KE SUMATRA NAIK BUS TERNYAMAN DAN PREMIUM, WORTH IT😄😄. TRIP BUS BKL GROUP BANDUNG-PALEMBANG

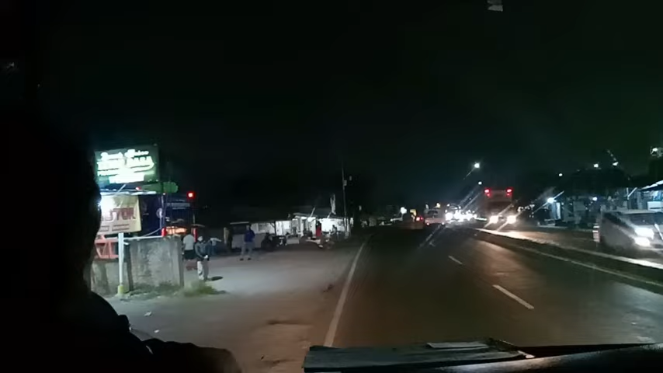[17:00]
Oke, perjalanan saya dengan bis BKL telah tiba di rumah makan Tetap Rasa yang berada di Merak.
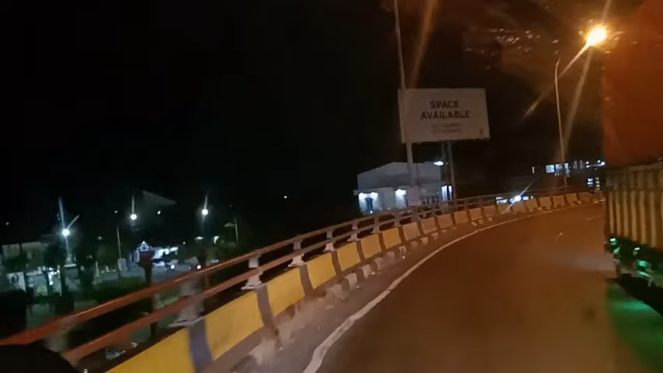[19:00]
And choose the side and saw the opportunity in the morning. Nah, itu dermaga eksekutif. Nah, kita lurus ya. Nah, kalau kiri ini eksekutif.
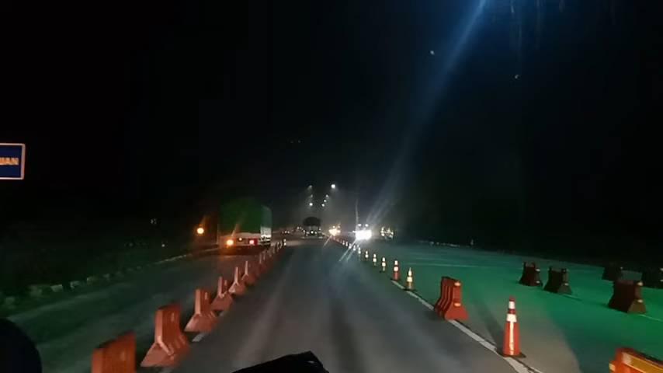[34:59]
Gelap banget ya Pak Yudi ya. Ya. Tapi kalau di Tol Trans Sumatera mah kecampur sama asap kebakaran ya. Hah? Itu pandangannya.
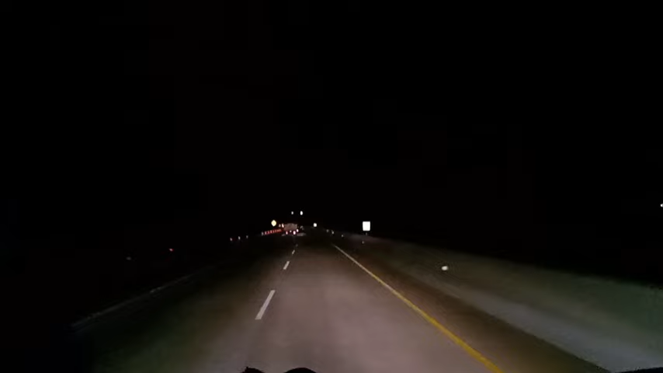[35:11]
Nah, hutan semua. Hutan semua ya. Waktu aku naik kita Rabu mah ini asap kebakaran. Apa aja? Itunya pas aku kan pandangannya kan kayak kabut kalau dilihat. Tapi pas aku turun tuh ini asap kebakaran. Bandara Lombok. Oh, itu ya. Itu kalau nggak salah di perbatasan Sumatera Selatan sama Palembang deh.